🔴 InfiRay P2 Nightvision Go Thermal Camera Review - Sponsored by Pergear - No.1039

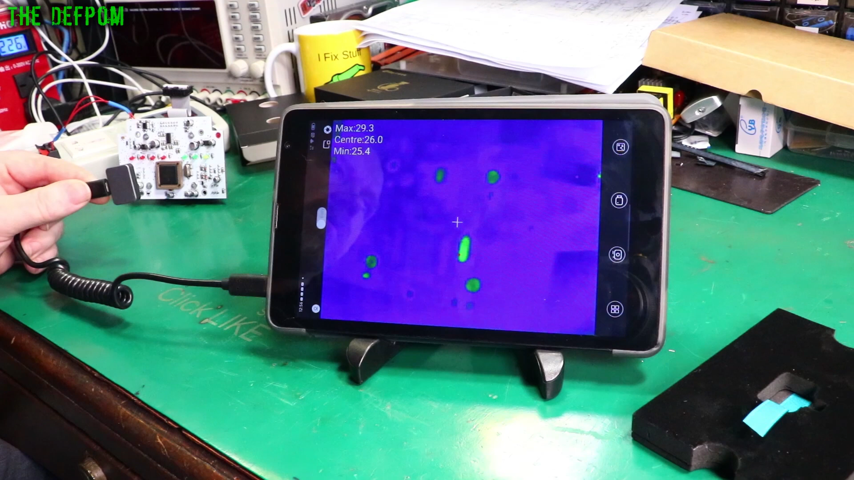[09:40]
I'm looking for anything heating up.
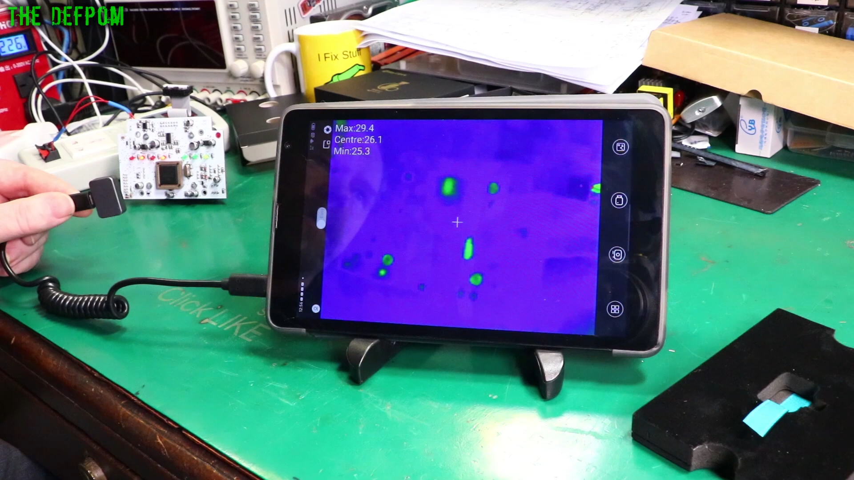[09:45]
I'm hoping something does show up so we can actually see it. I'm basically trying to show resolution if I can.
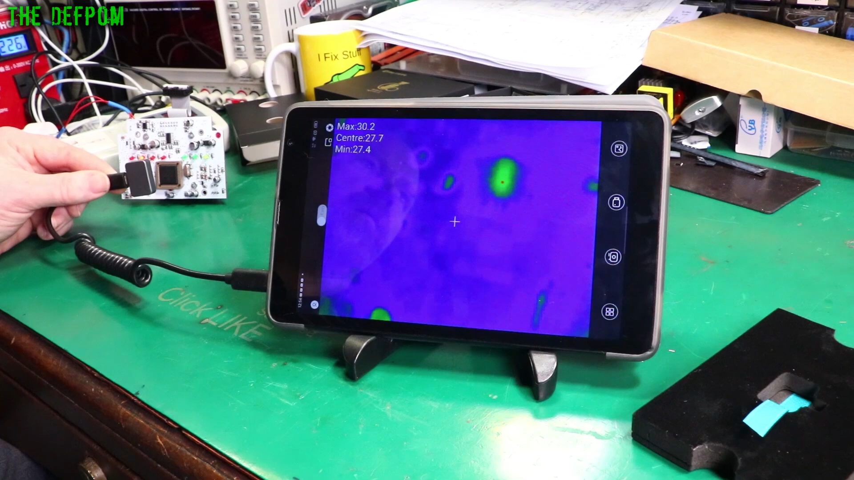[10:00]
See, it's crashed again.
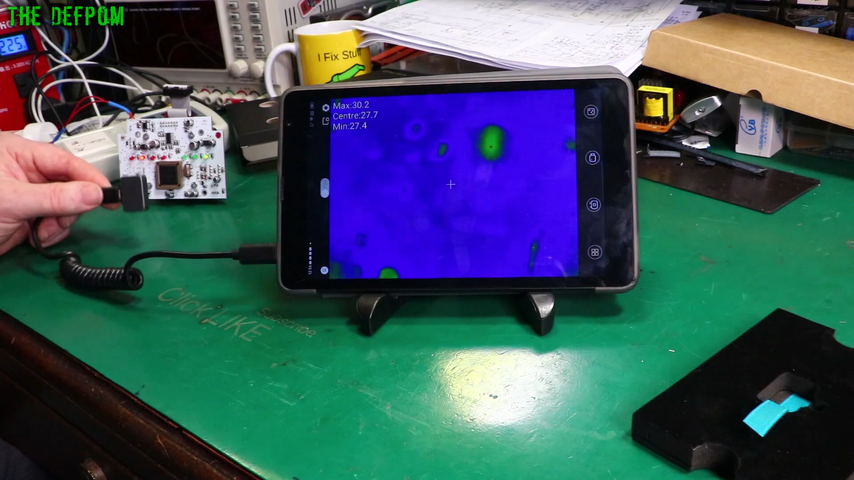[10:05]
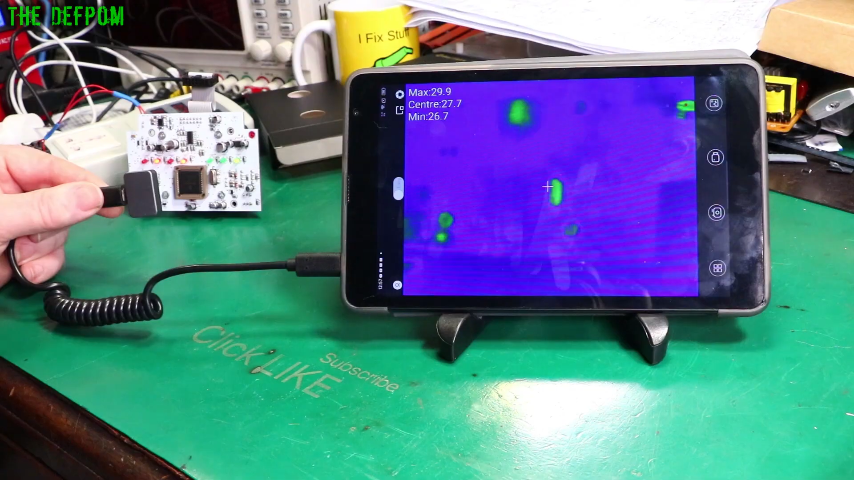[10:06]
So what I'm hoping to do is capture the fact that you can see the LEDs. Can you see the LEDs? You can just see it there. That dark spot. Coming on off, see it? Heating, cooling, heating, cooling. You can just see it coming up.
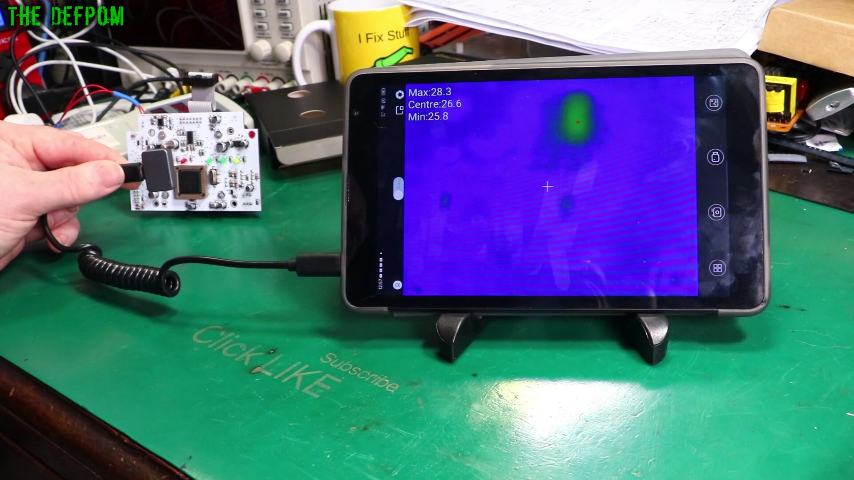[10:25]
So you can actually register the LED flashing. I'm hoping to see something else, but there's nothing really showing up on this board.
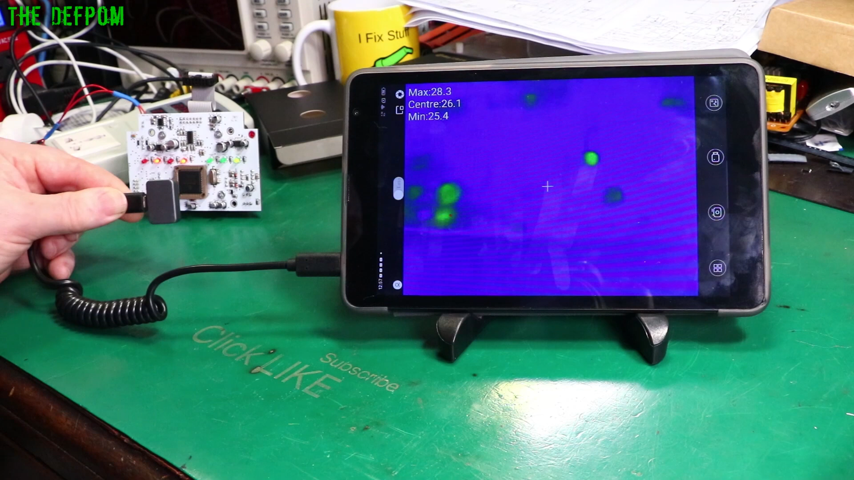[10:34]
Those little dots of things that were reflective. And it's just crashed again.
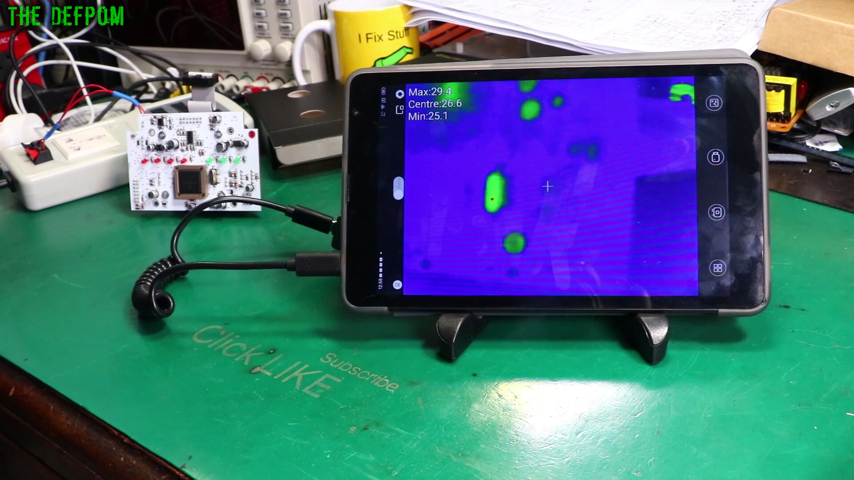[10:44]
The focal range is really good. You can get really close to things and see.
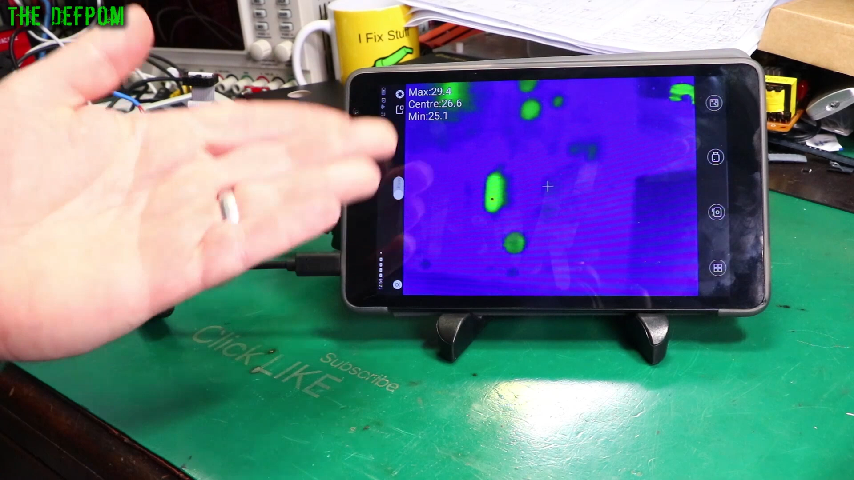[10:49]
If you can keep the app running, all the better for you. I'm going to go ahead and change settings again.